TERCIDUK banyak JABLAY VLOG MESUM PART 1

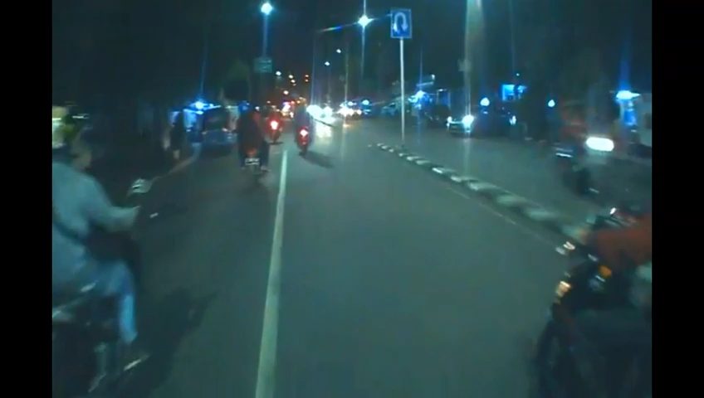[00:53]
kali ini gua mau jalan-jalan jalan-jalan kemana ini kita nyari yang enak-enak aja jalan-jalan malam biar gak boring biar gak basi kita jalan-jalan wow banyak-banyak kita ada di kemayoran
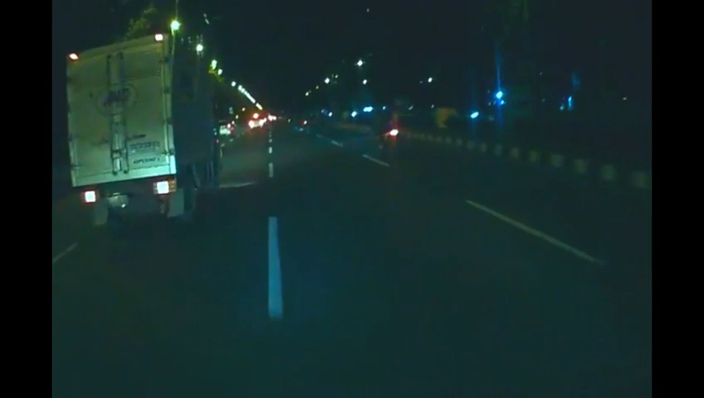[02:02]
jadi harus ekstra hati-hati
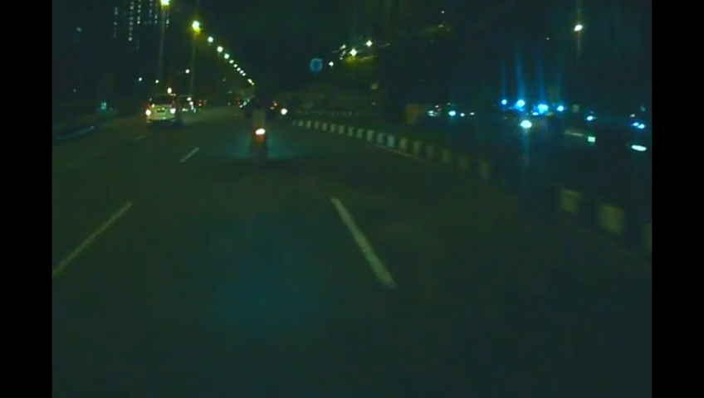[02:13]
karena ini malam sabtu kita muter disini aja gak ada pak bol gak ada pak bol kita muter kita muter kita lewat kiri aja lewat samping